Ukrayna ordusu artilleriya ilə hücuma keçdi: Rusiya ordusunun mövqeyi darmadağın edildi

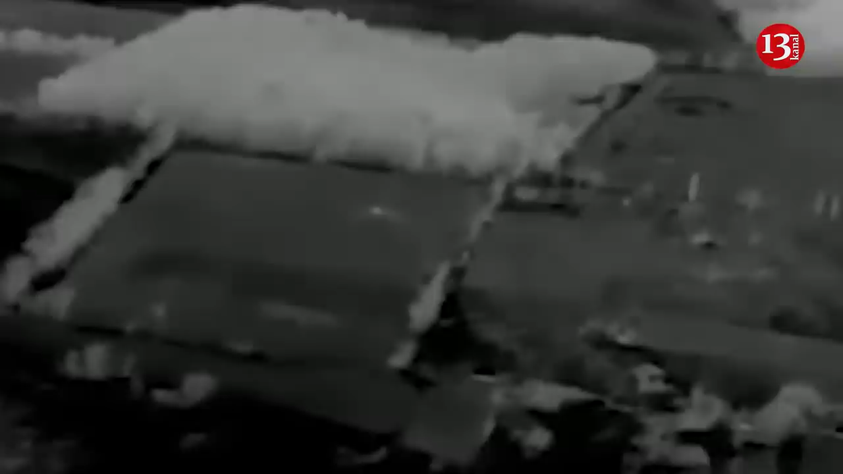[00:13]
Kiyev vilayətində Ukrayna hərbiçiləri işğalçı Rusiya ordusunun mövqelərinə ağır artilleriya zərbələri indirib.
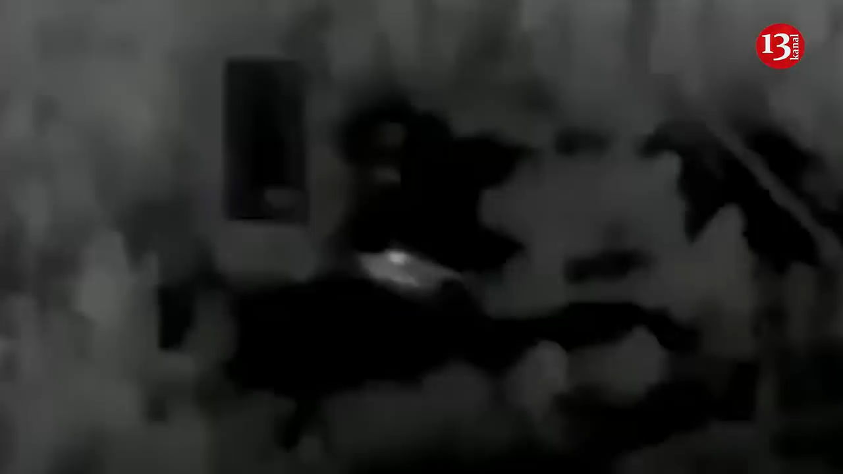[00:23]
Bu barədə Ukraynanın Şimal Operativ Komandanlığı sosial şəbəkə hesabında video paylaşıb. Bildirilib ki, Şimal Operativ Komandanlığı qüvvələri artilleriyanın dəstəyi ilə Rus işğalçılarının toplaşdığı mövqeləri darmadağın edib.